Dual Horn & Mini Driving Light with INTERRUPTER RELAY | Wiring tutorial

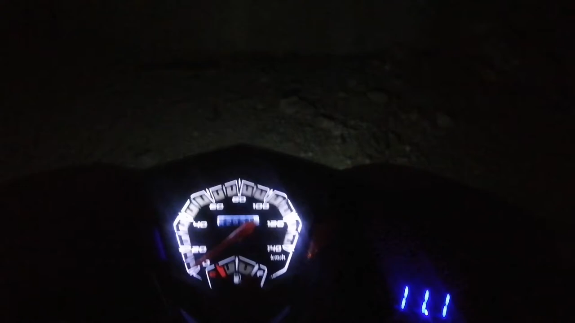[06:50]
So guys Ito na yung Sample Pag Gabi So Switch natin yung Mini Driving Light So Ayan Siya guys